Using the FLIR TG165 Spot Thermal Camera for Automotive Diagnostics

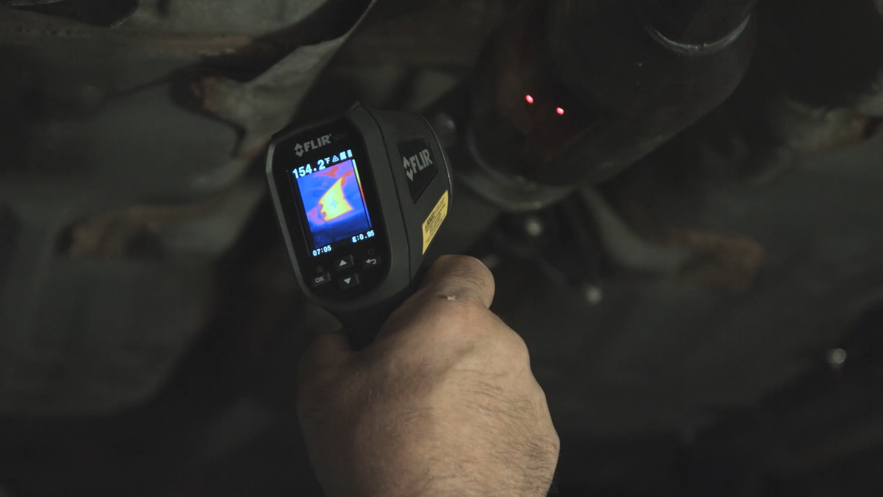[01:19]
It would be very hard to go back to the spot gun.